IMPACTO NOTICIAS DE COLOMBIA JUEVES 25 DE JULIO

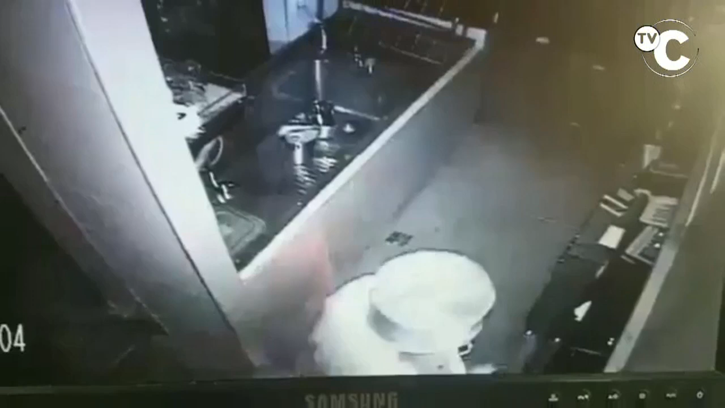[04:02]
En Bucaramanga, con cámaras de seguridad, se registró el momento en que un ladrón entró a un restaurante y para que no lo identificara se puso la olla del sancocho en la cabeza.